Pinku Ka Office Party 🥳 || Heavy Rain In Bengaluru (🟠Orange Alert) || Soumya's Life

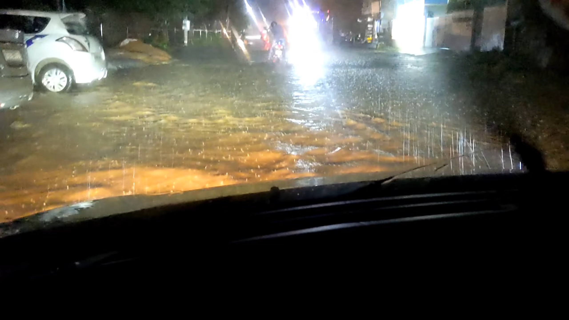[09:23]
और देखो गाईस क्या हुआ है रोड कालाद सामने बिलकुल क्या वोलू में इसको नदी हो गया है नदी और वो स्कूटी वाला सब दको मतलब बिचार है यह वो पुरा गड़ा था बड़ा से याद है आपको जो आवारे पास भी स्कूटी था ऐसा रुक्या हम लोग रास्ते पर रहनी कोड पैन रहे थे ओ गौड